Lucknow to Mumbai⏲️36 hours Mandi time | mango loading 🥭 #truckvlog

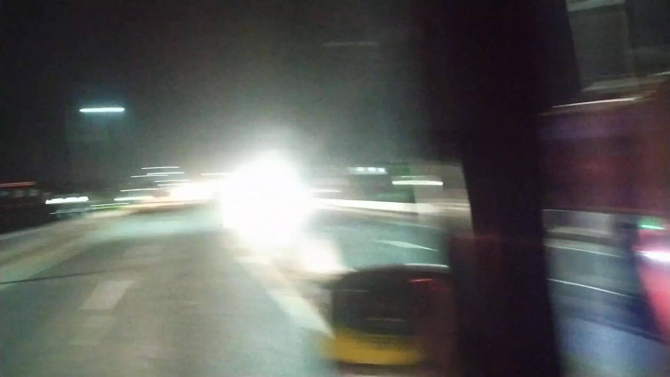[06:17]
आवर ब्रीज जो है ना कानपूर सीटी को क्रास करते हुए बनाया गया है तो पूरी city को क्रास उपर उपर ही कर देते हैं दोस्तों
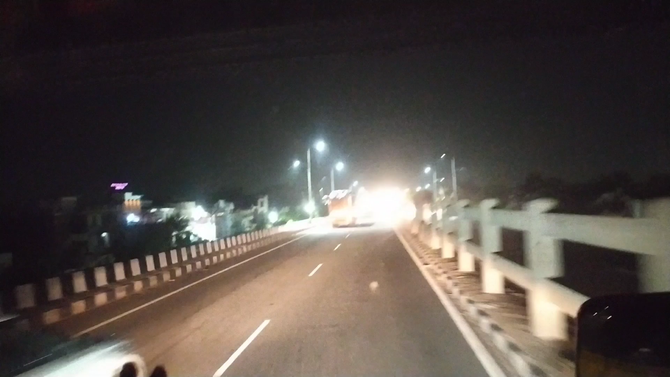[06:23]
city वीटी कोई आती नहीं है दोनों साइड में इधर भी कानपूर city है इधर तो कम है city पूरी इस साइड में है और यह अवर बिरिज के उपर ही चल रहे हैं तो कम से कम 10-12 किलेमेटर का बिरिज है भई यह कानपूर city करास करने के लिए
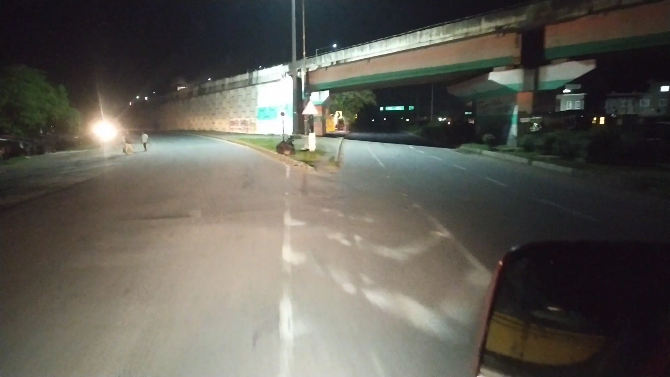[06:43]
यह जो मुड़ गई दोस्तों हम यहां से और यह वाला जो रोड है न सीधा आगरा
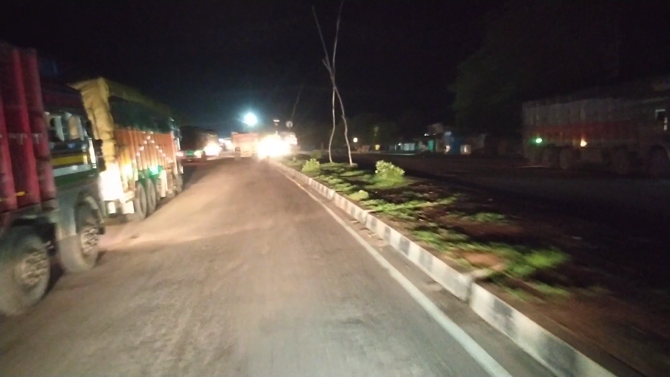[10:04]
के लोग अपने कोई लूटेंगे तो यह आ गई बोडर अभी यहां पहले खड़ी कर लगते लाड़ी और जाके इनको दक्षेना देना पड़ेगा 500 या 300 उसके बाद में जाने देंगे भई
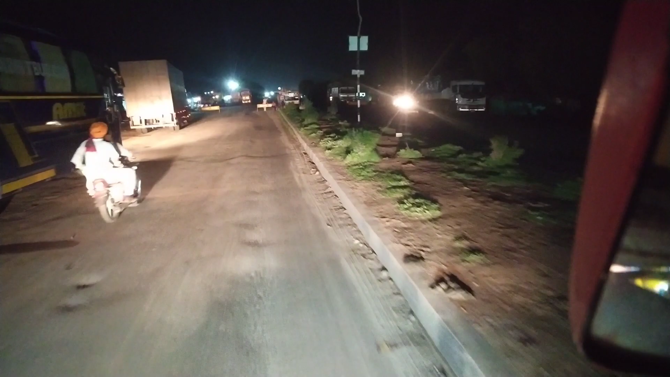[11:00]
देखा होगा आपने आगे ठड़ेते हो पुलिस वाले